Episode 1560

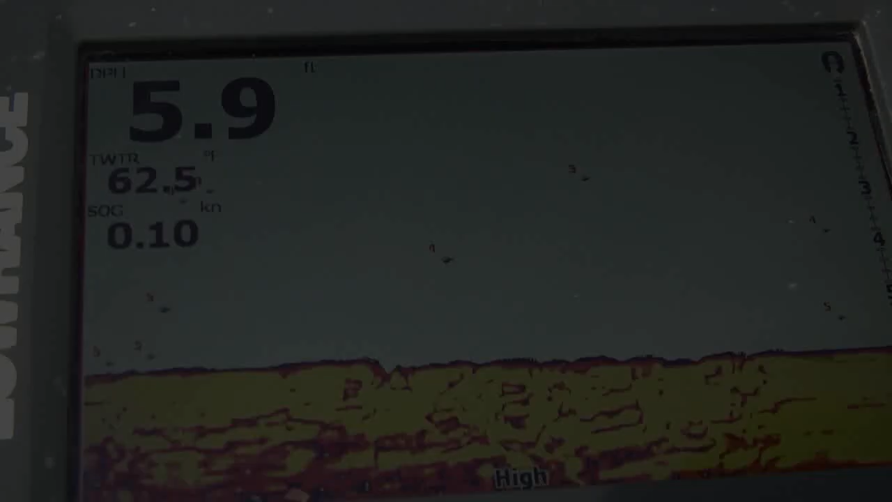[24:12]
On screen: depth 5.9 ft, water 62.5°F, speed 0.10 kn
All right, folks, here's the map feature brought to you by the great folks at Lowrance. Notice I'm anchored in 6 feet right along that ledge so I can cast out into the middle of the deeper water.
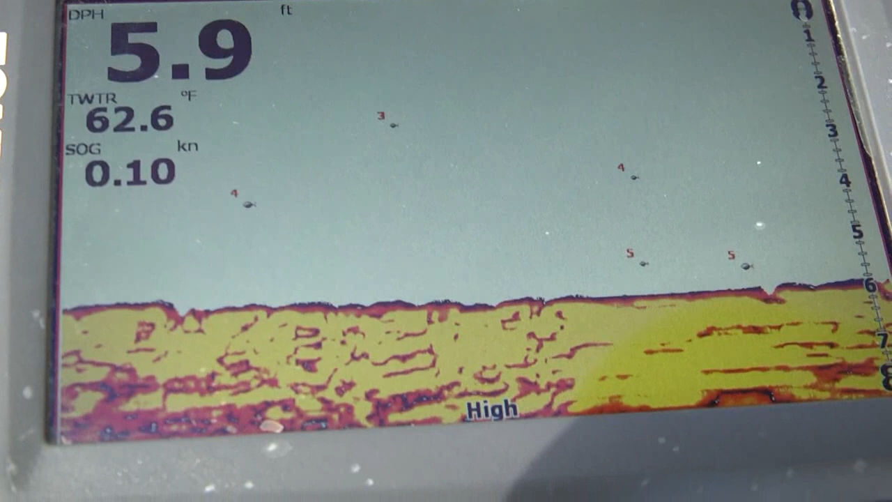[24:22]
On screen: depth 5.9 ft, water 62.6°F, speed 0.10 kn
Notice how the water temperature is climbing up with the warm weather, 62.5 degrees. And you can see I've got a current of about a tenth of a knot. Now, I'm fishing a flatter tide, but in the East Access Canal, I've got an east wind blowing, so it's driving the water down the canal. And I've got an incoming tide now.
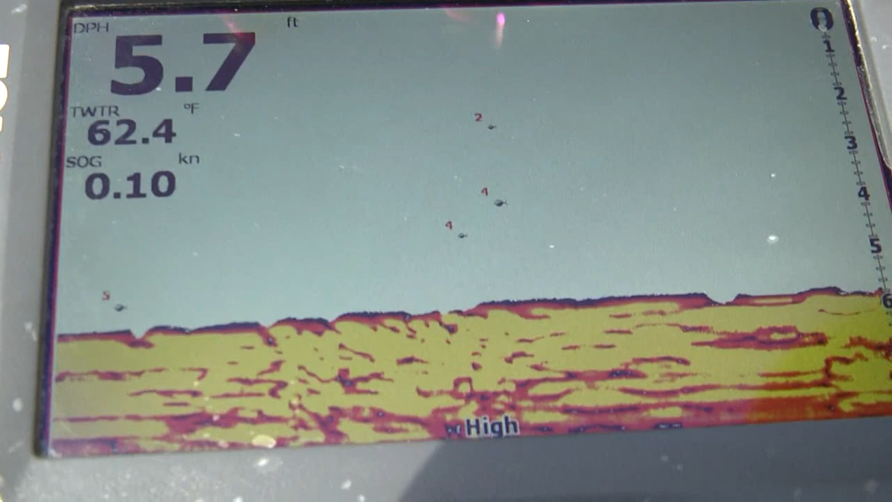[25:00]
On screen: depth 5.7 ft, water 62.4°F, speed 0.10 kn
So the water's rising. Not a lot of fish along the ledge. Everything's out in the middle. Let's take a look at the map. Let's go pages, map, enter.